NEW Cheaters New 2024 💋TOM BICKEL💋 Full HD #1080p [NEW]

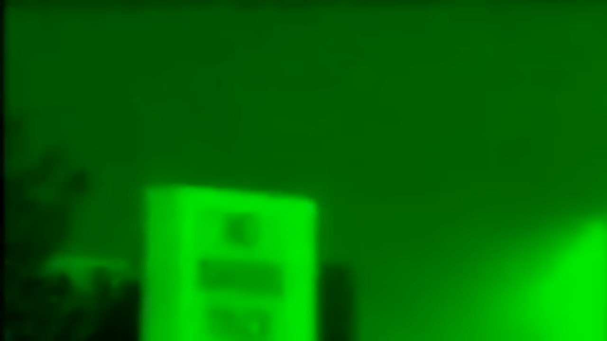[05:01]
Brian appears to be in the middle of an important phone
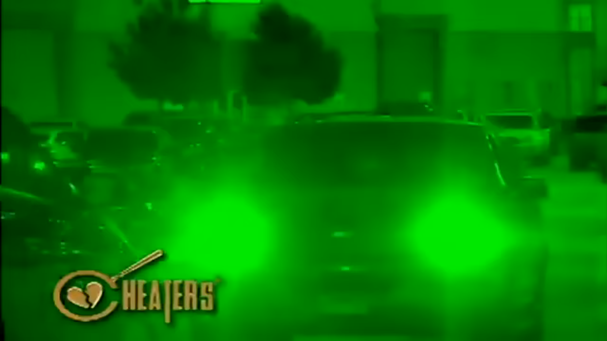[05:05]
Brian finds his way to a desolate and darkly lit parking lot.
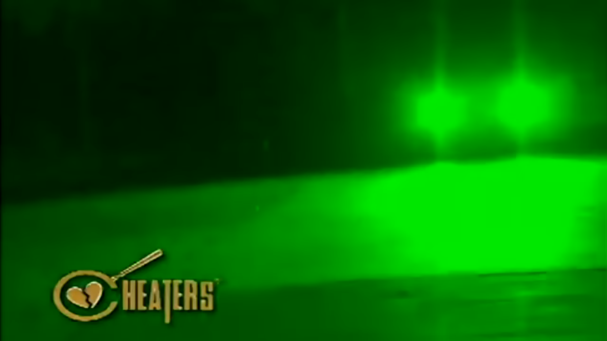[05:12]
He backs his vehicle into a space,
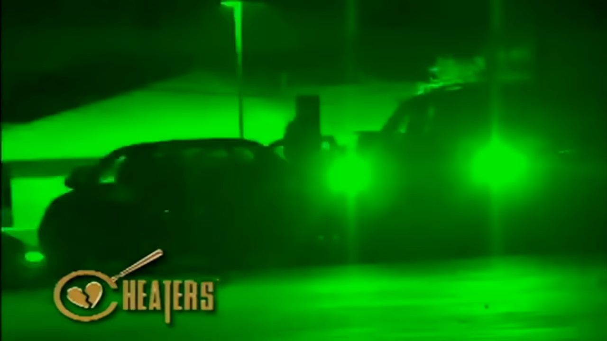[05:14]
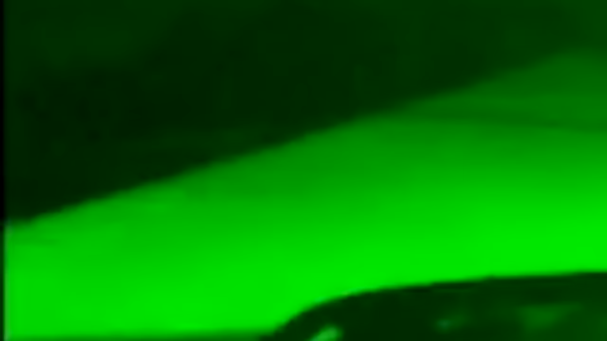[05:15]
seemingly signaling his companion already waiting to get in.
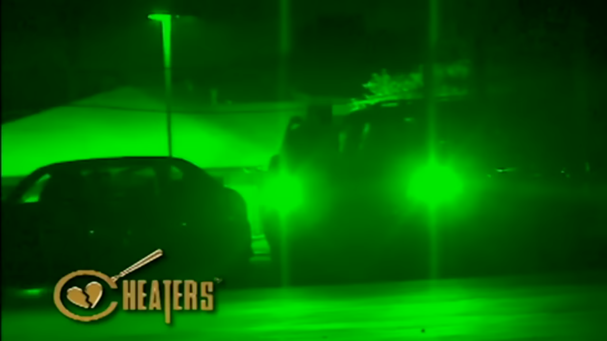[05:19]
As Brian enjoys his surreptitious affections,
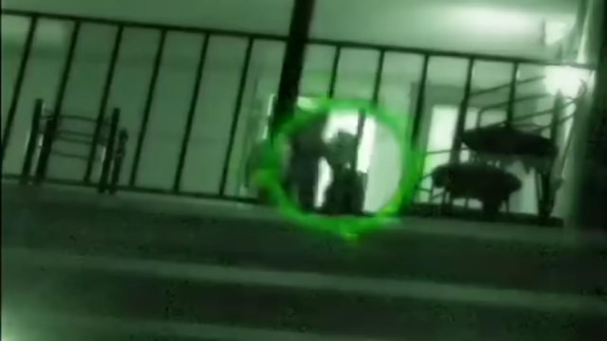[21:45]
The woman knocks, and the suspect, identified only as Granville,
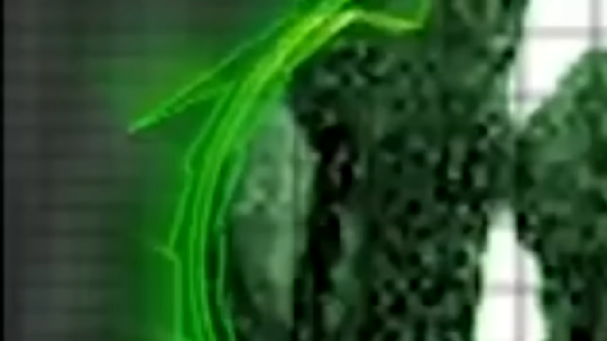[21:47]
opens the door and steps out onto the porch.
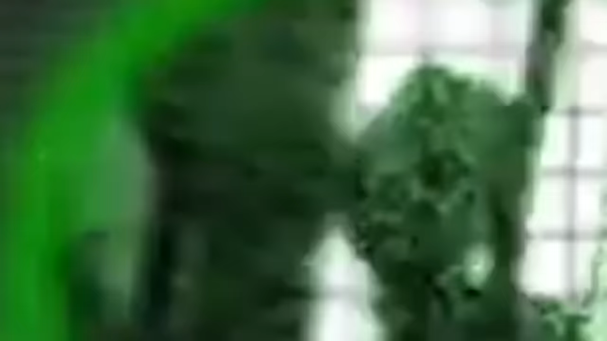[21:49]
After a brief hug hello, Granville ushers his neighbor down the stairs and into the passenger seat of his car.
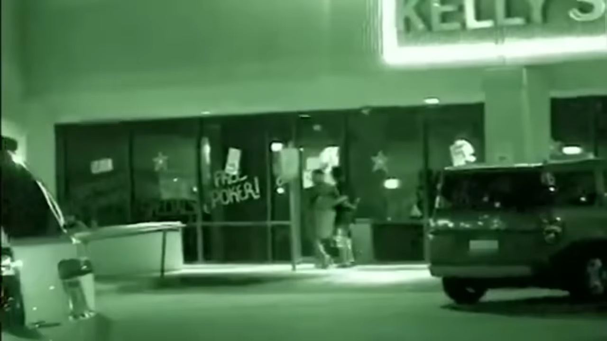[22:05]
They walk arm in arm inside and are soon spotted by undercover agents enjoying some drinks at the bar.
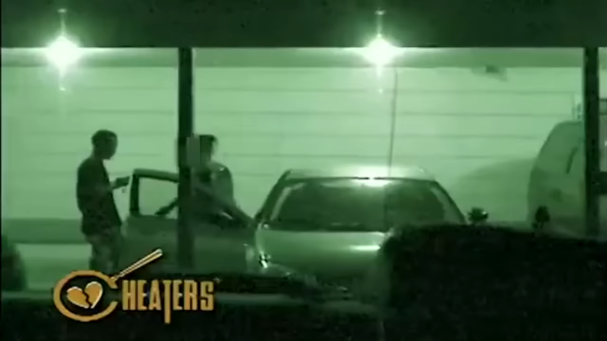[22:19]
They both ascend the stairs and disappear inside the apartment.
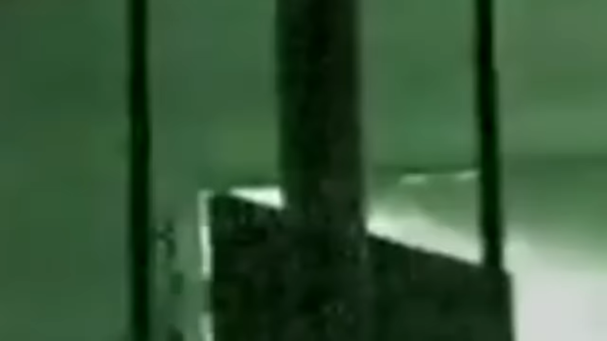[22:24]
An hour and a half later, Granville sees his companion to the door.
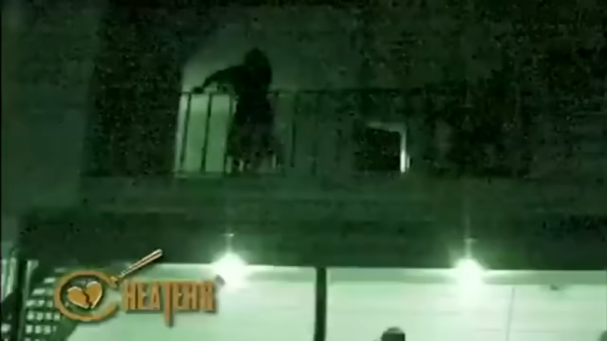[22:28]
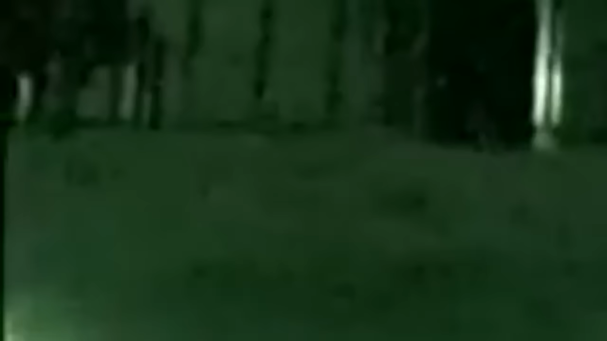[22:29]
She returns to her own apartment, and Granville shuts the door, ending this day of investigation.
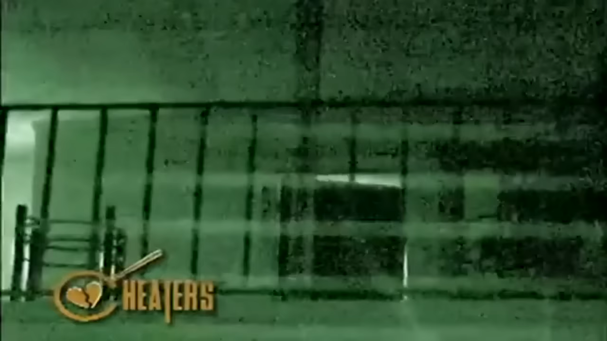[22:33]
Investigation Day 5. With Brittany again working the late shift at her restaurant job, agents are on high alert for further developments.
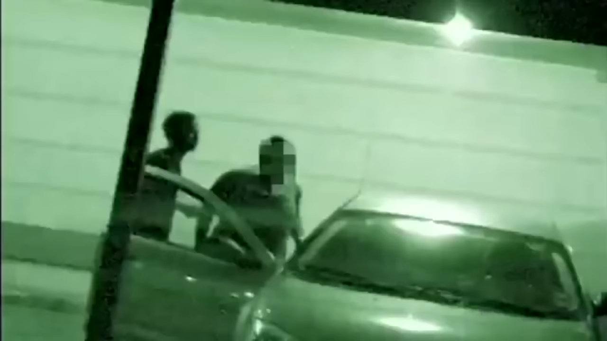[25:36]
He lets her into the passenger side of his vehicle. He gets in his side.
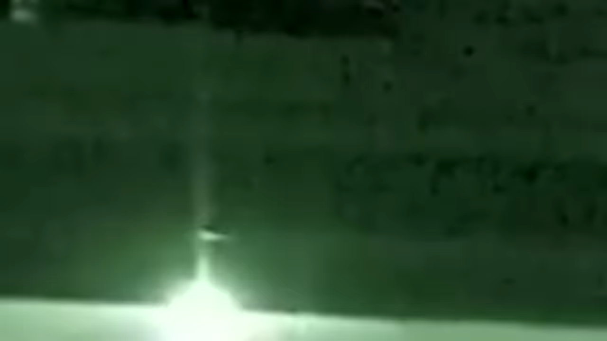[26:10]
On this occasion, a little different scenario plays out.
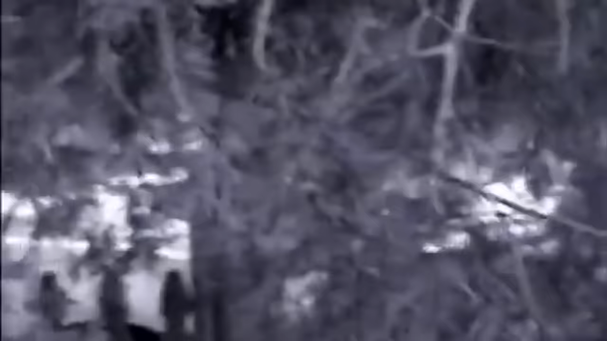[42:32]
Agents lose sight of the suspect once he follows suit.
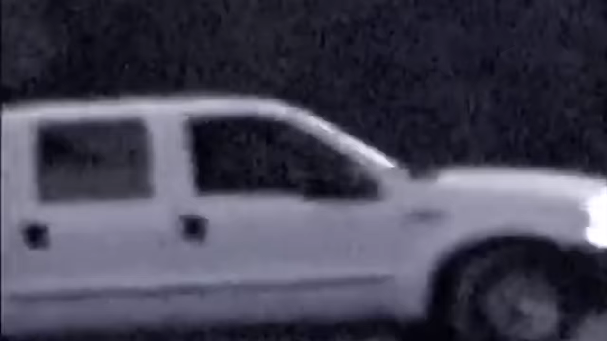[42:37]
Sometime later, mobile units watch as the suspect's vehicle
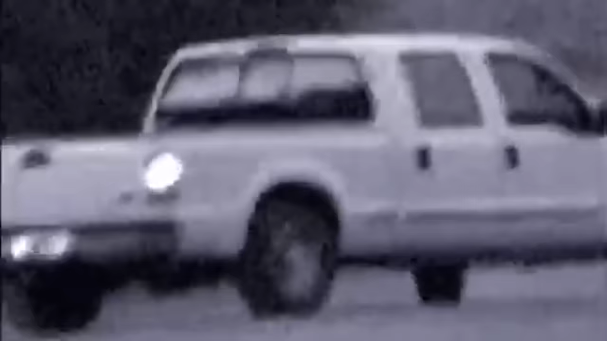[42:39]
pulls out of the gravel driveway and heads home for what's left of the evening. Investigation Day 7.
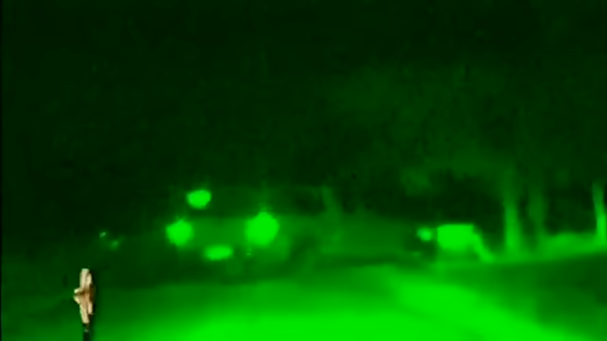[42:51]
but not the ones that lead to home.